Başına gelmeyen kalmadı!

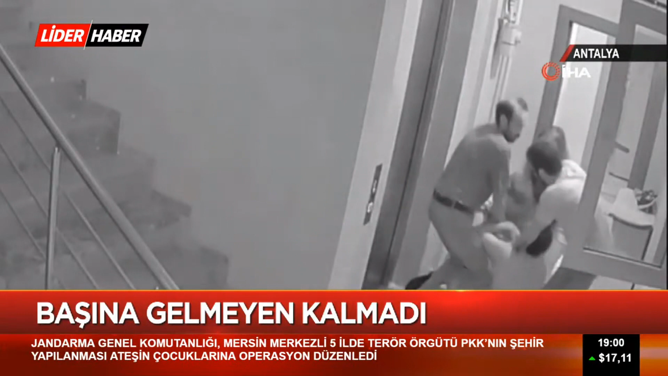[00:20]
Antalya'nın Serik ilçesine bağlı Akçaalan mahallesinde bir apartmanda gece yarısı, kayınbirader ve enişte arasında çıkan kavgayı ayırmak isteyen şahıs olay anını anlattı.